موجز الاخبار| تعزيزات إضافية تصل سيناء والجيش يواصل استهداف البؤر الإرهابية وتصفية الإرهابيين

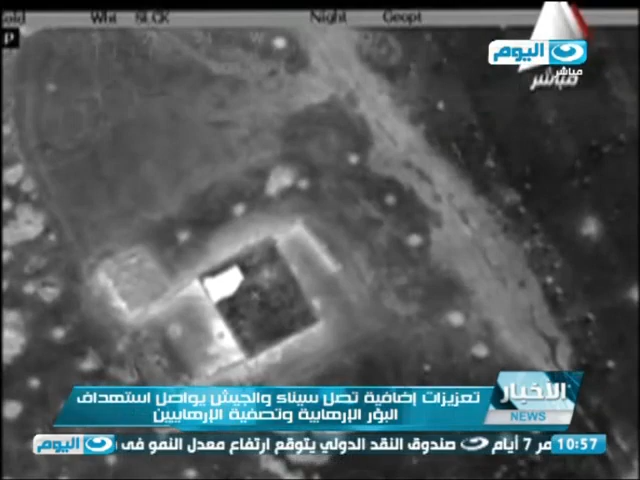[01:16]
الجيش نالت من سبعة عشر عنصر مسلحا في قصف بطائرات الاباتشي لمناطق
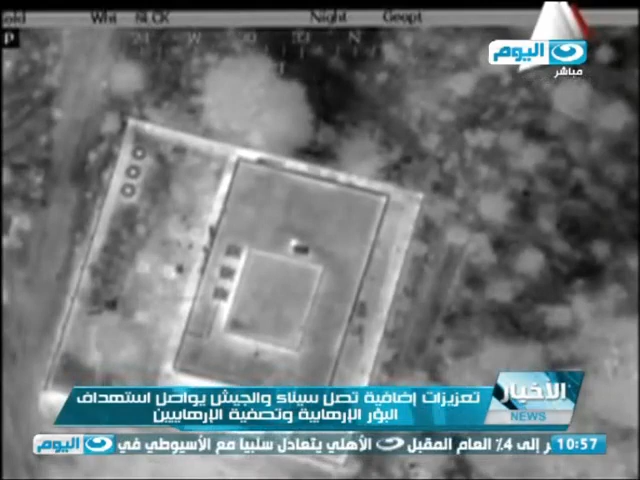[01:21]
تمركز عناصر ارهابية بقر جنوب الشيخ زويد والحسنة بالقطاع الاوسط كما امدنا مرسلنا بالصور الاولى لمكان تفجير حاجز الجيش بكرم القواديس